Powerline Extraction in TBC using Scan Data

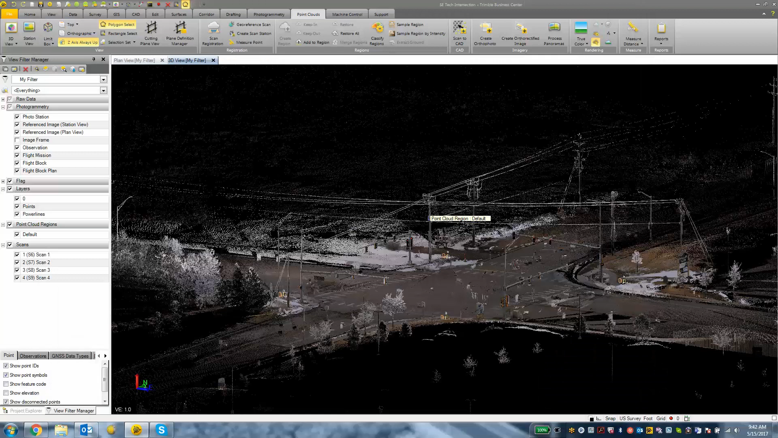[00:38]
So what I want to do is make a selection on my default point cloud region and then with the scanning module we have this point clouds tab and then we have the classify regions button.
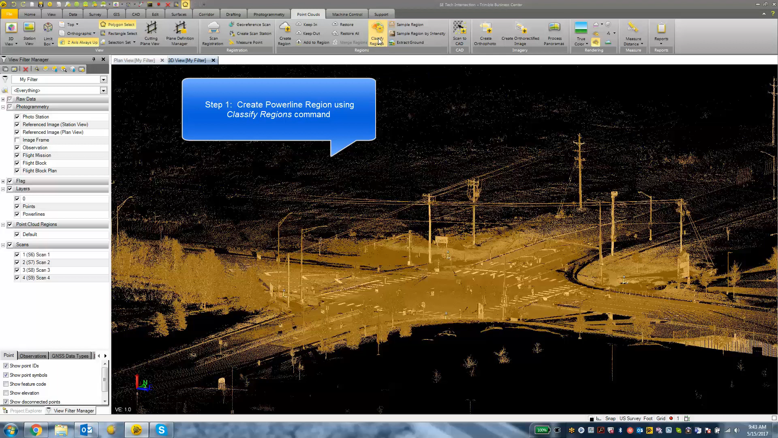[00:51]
I am going to click classify regions and then I am going to choose which regions I want to automatically classify. I am going to uncheck everything except for power lines in this case and hit the extract button. So it is going to go through the entire point cloud here and classify anything that looks like a power line.
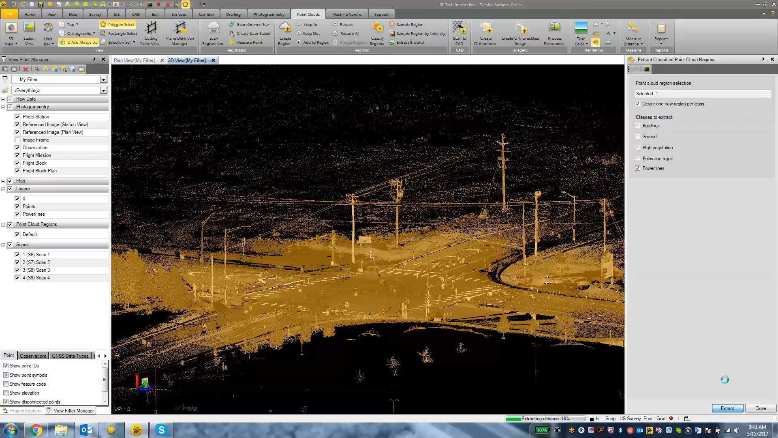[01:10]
Okay it is going to do a lot of the work automatically for us but not 100% of it. As we can see here there
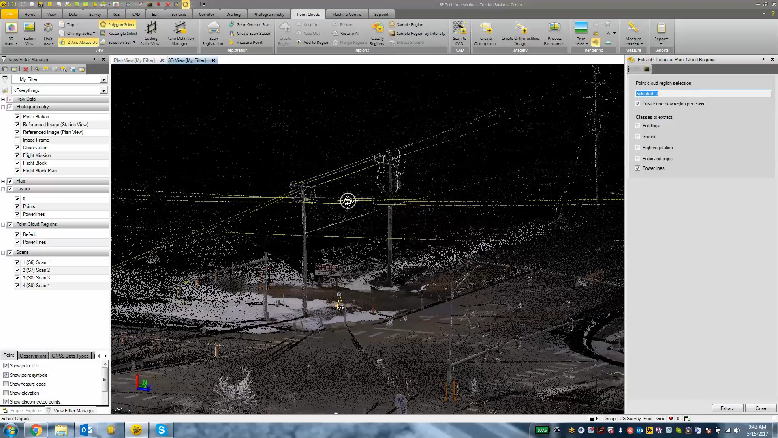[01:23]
are some spots where we would need to go in and choose portions of what it missed whether it
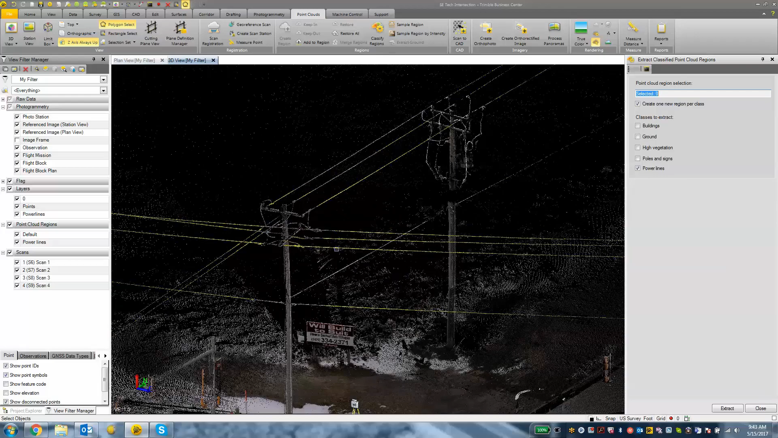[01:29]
was not a dense enough point cloud or the geometry of it just didn't look right.
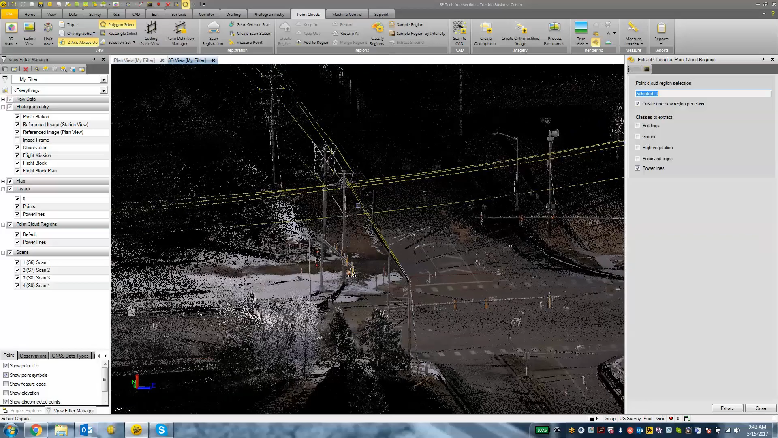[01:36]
But for the most part it did a pretty good job of figuring out what was a power line and what wasn't. Okay so now I am going to close my extract classified point clouds regions paint on the right hand side
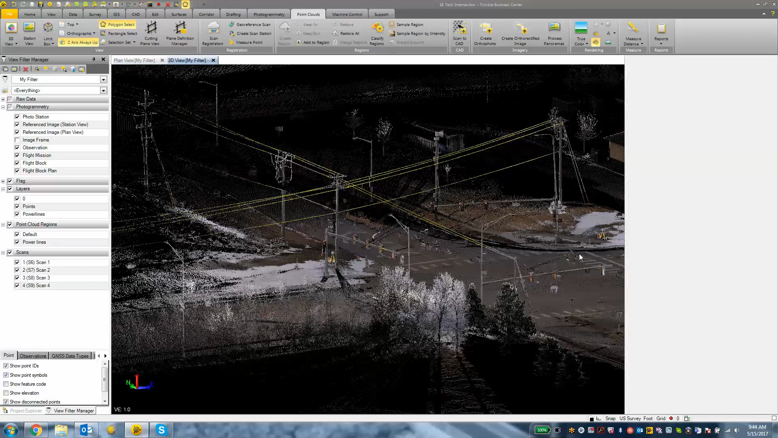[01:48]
and then in my view filter manager I have this new point cloud region called power lines. I am going to turn off the default which is everything else and now I am just looking at my power lines.
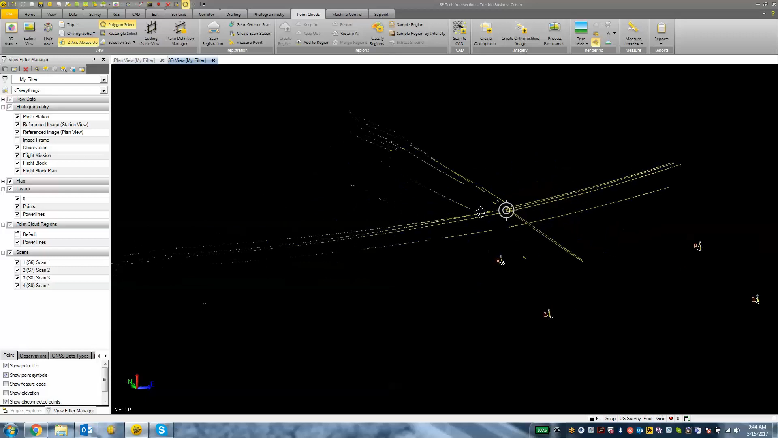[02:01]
So this is still scan data but really it cleans up the project for us or it cleans up the screen so that we are just looking at the power lines from here. So now what we want to do is draw in those power lines with some CAD functionality. So under our CAD tool under our CAD tab we have this tool called best fit line and I think this is going to be a good tool for this occasion.
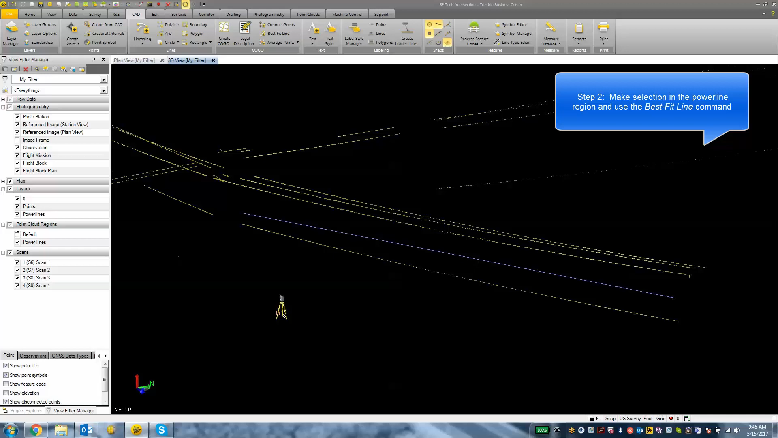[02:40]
So using my polygon select tool I am going to select a portion of this scan. Actually I am going to deselect everything first and then select this power line scan,
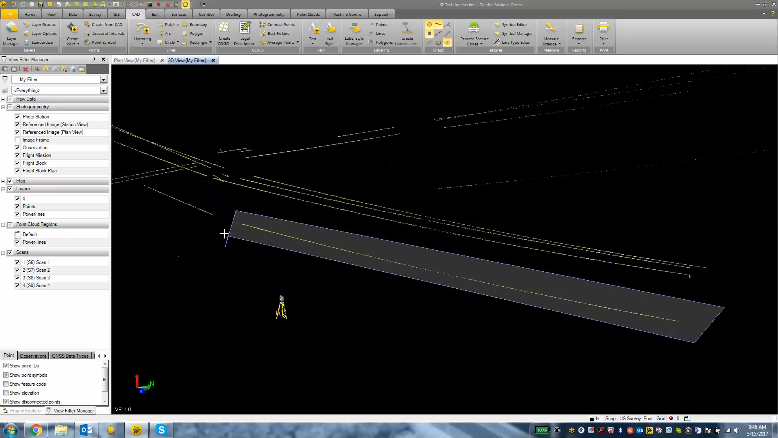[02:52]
double click to enclose the polygon and then I am going to click on the best fit line tool. And that should open up a pane on the right hand side here. We have selected 3200 points about, those are all 3D points from the scan data. And we can either choose a, we can choose a line type from here.
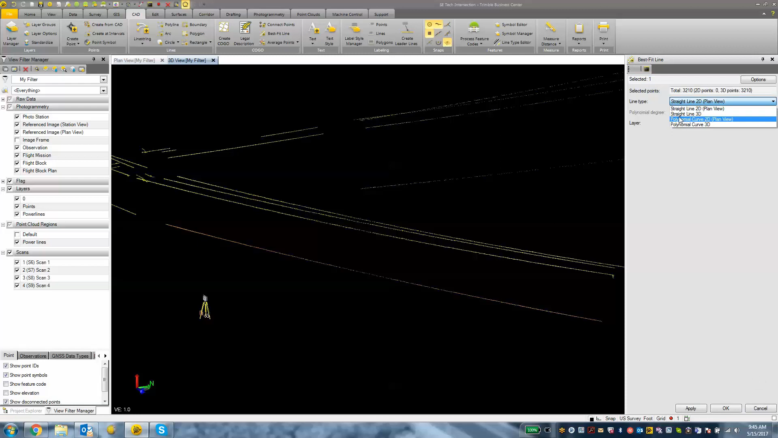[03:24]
So we can choose a straight line in 2D, a straight line in 3D or a curve line in 2D and 3D. So for this I want to choose a polynomial curve 3D line. We can adjust the polynomial degree, increase that or decrease that as we want. I am going to stick with a level 2 and then I am going to throw that on my power lines layer. Ok, and then I am going to hit the apply button.
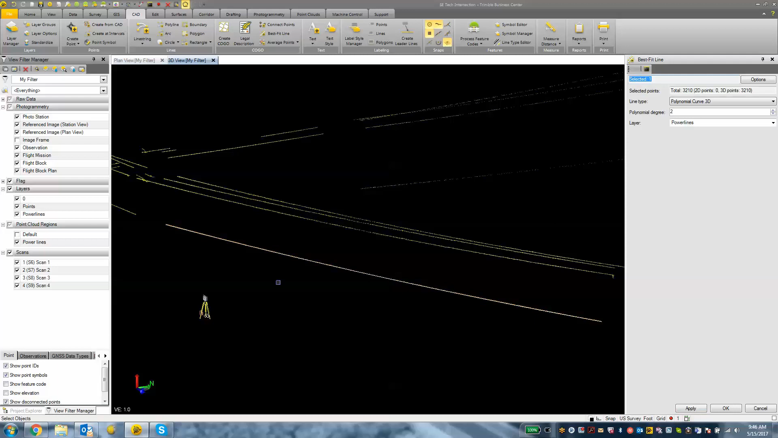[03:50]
And there you see it drew in that best fit line according to what we had for scan data.
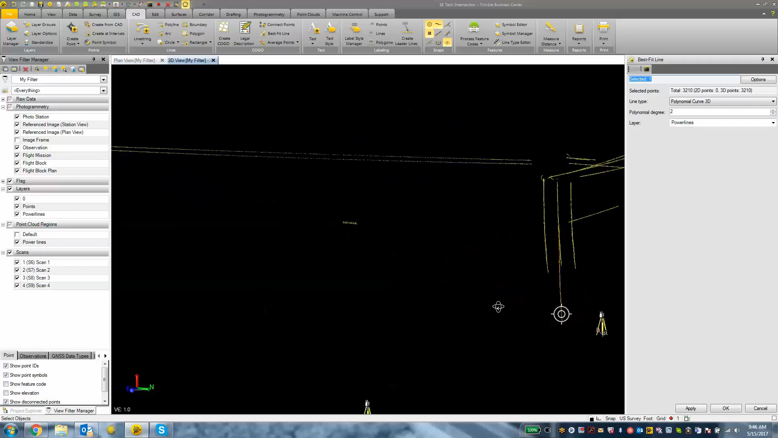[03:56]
I will rotate around and just kind of zoom into that area and show you that it created that best fit curve line for that power line.
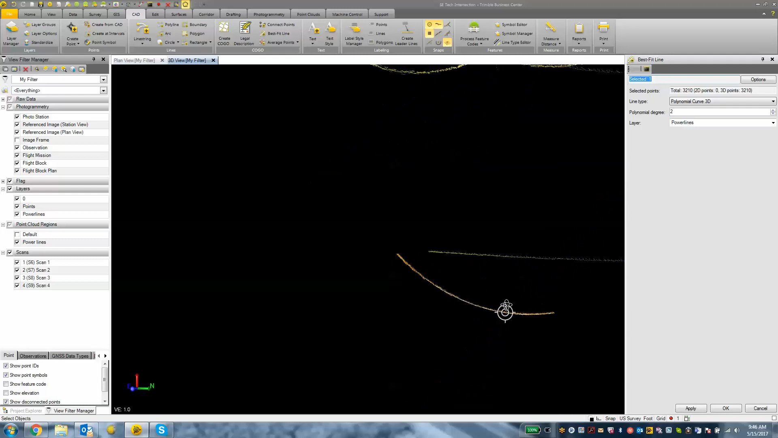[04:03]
And we can proceed to do this with the rest of the data here that we have. I just want to make sure that I select a single line at a time.
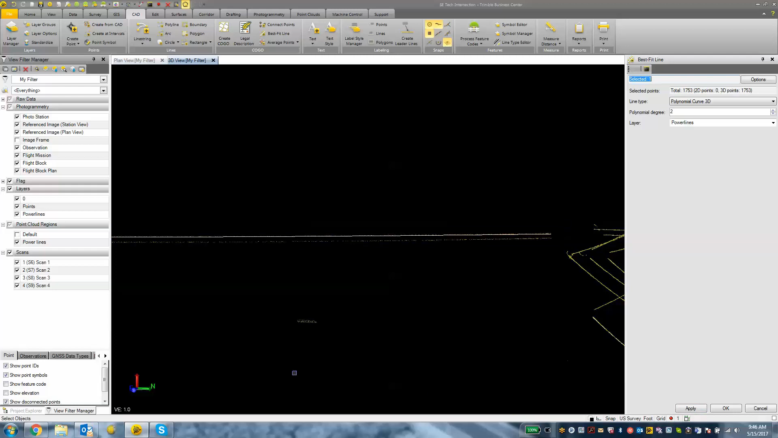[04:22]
And then just keep hitting the apply button. And it's pretty simple to just go about, oops, just go about creating this information using that best fit line tool.
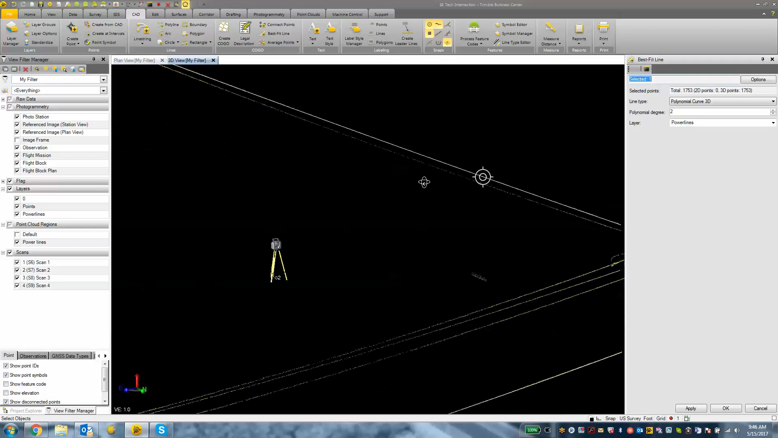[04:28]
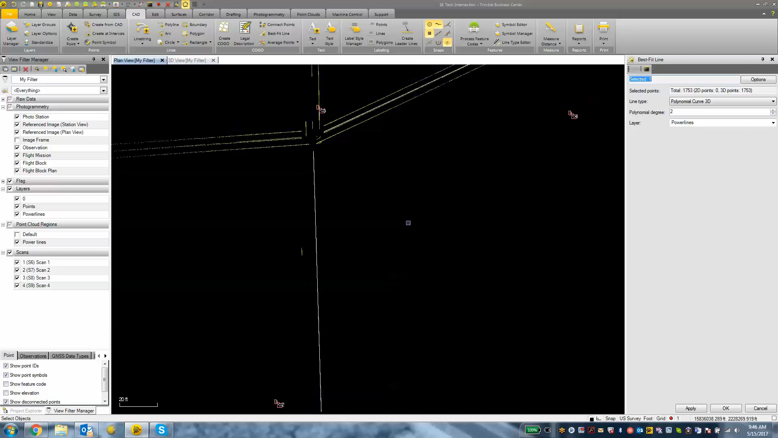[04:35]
So looking at our plan view now, what we have is just a top down view.
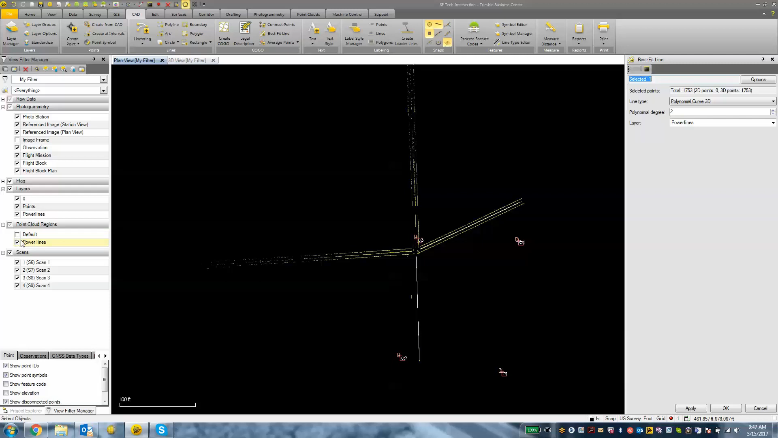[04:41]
We can turn off that power lines point cloud region and really see there's our polylines there.